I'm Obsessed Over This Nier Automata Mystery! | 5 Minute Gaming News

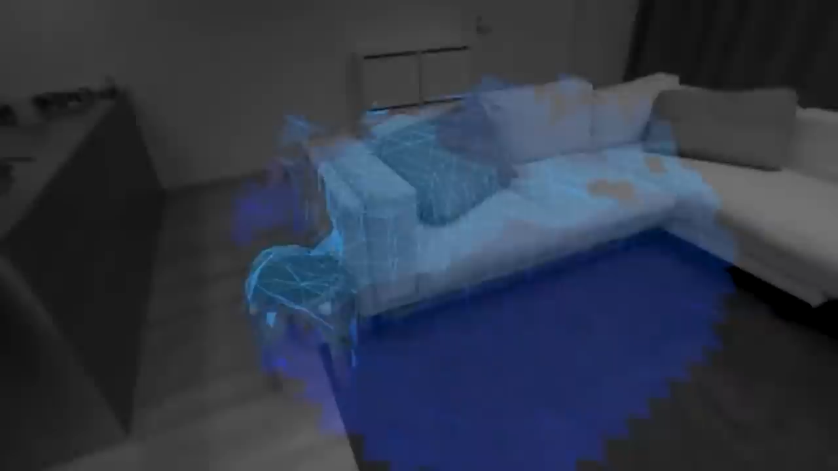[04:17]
The idea that you can see what's going on through the headset and you don't have to lift it up and down once it's on.